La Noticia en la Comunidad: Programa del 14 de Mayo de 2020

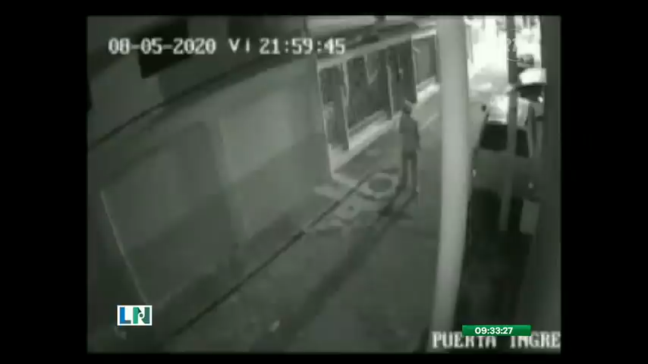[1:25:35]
30 segundos le tomó al delincuente trepar el cerramiento de este inmueble,
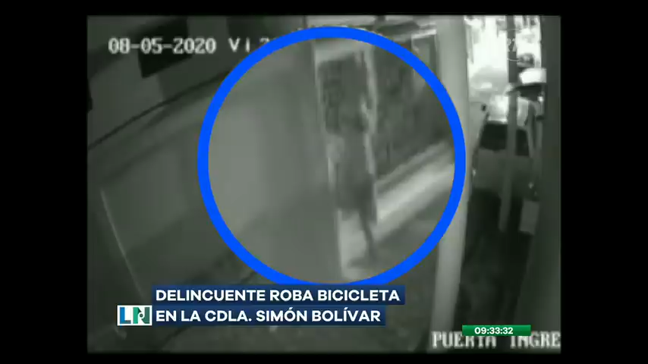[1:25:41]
ubicado en la ciudadela Simón Bolívar, norte de Guayaquil. Al instante asoma un segundo sujeto que hacía de campanero. Poco después, y de una manera sigilosa, logran sacar el medio de transporte y retirarse del lugar.